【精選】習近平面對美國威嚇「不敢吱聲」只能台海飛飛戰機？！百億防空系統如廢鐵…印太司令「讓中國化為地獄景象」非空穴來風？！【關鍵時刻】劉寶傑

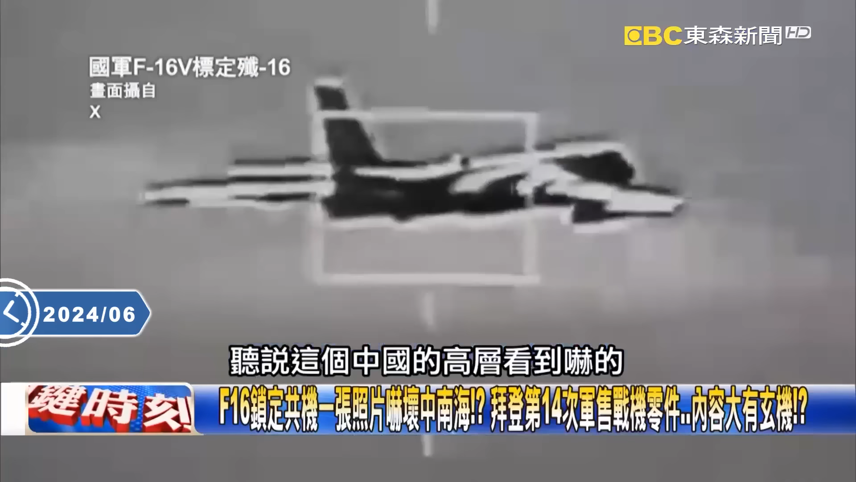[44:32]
的話聽說啦這個中國的高層看到嚇得怎麼會有這個樣子的狀況嗎完全被鎖定了對 完全被鎖定而且他們似乎是完全不知道這就是我們的這個這個新的這個電站夾艙鎖鎖定它用這個所謂的紅外線用